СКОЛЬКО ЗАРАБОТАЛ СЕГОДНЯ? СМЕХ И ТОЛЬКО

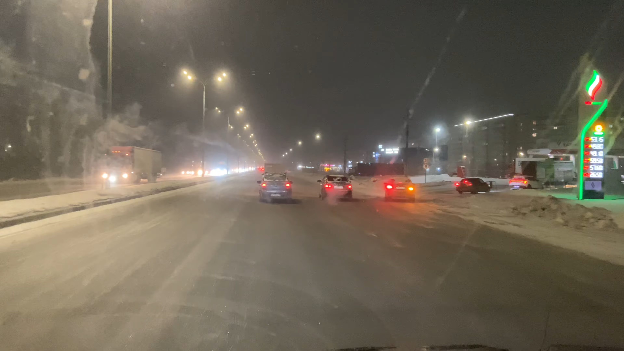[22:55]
ребята ощущение такое как будто еду где-то нефтьюганске или там куда-нибудь в братск заехал мороз я погодкой здесь все в принципе такие самые глобальные места где бывает час пик проехал